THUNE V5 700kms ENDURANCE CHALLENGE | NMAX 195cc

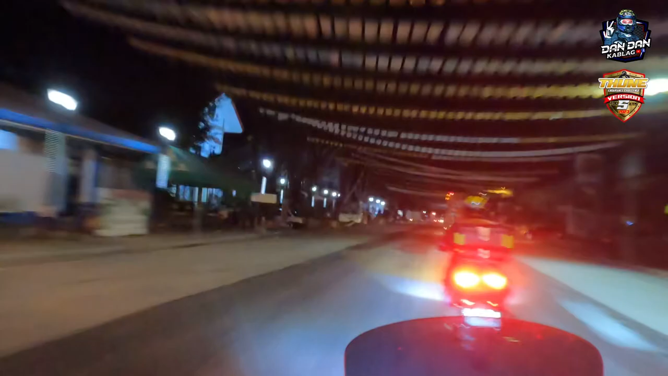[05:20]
Medyo marami pa rin sasakyan. Nakaka ilang. Pero kaya natin yan. Sanay tayo dyan. Okay. Pitik lang tayo dito sa Moncada Wilderness.
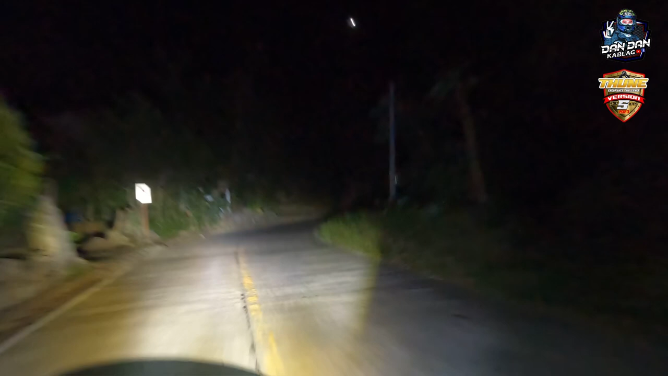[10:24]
Lulupit ng kurbada na to. Nakaka, ano. Saka sobrang lamig pa.
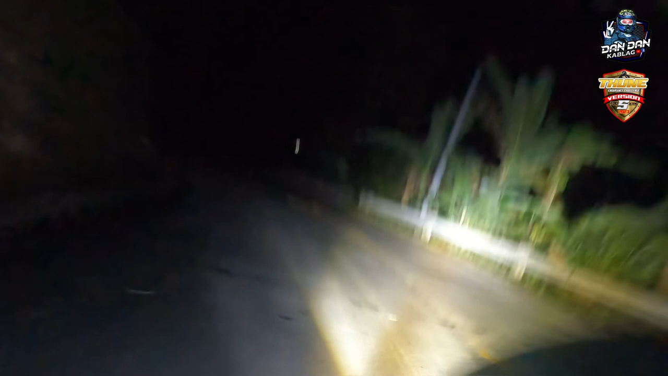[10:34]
At kasunod natin si, ano, si Raymond. Shoutout sa'yo, idol. Lakas ng motor mo. Gamit natin si NMAX.
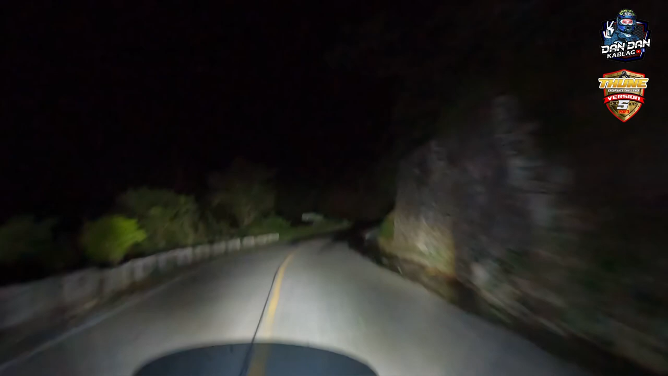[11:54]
Cervantes. Besong pass. Autops. Napit na. Cervantes.